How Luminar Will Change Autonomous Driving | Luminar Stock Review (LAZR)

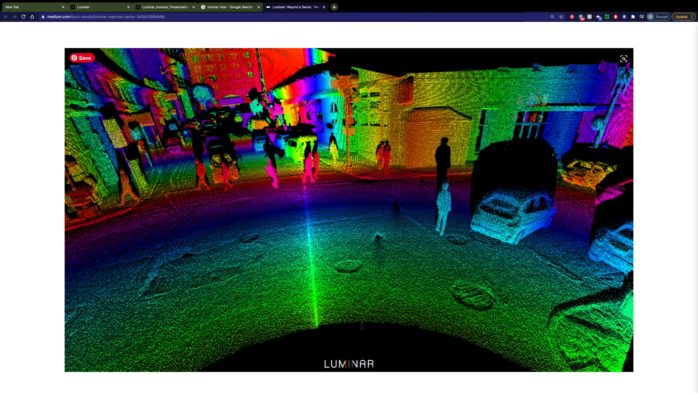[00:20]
Today we're going to talk about Luminar and its LiDAR product and how it is becoming relevant and how it may be useful as a boost in the future to your portfolio. So LiDAR stands for Light Detection and Ranging. You have probably heard of RADAR before. The concept is similar, only into a space in front of it and then waits for that laser beam light to reflect back to it. And by doing that, it can calculate what the distance away is of an object. If you're using multiple laser beams and bouncing off of multiple objects at the same time, then you can get a picture similar to what we see in front of us right now.
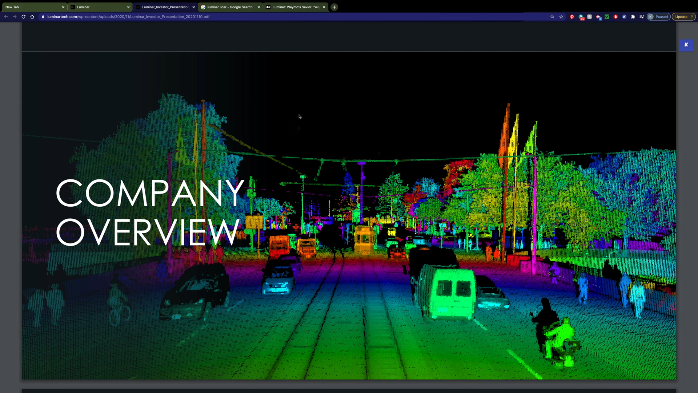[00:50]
This is from Luminar's Investor Day presentation. The company was founded in 2012 by Austin Russell when he was only 16 years old.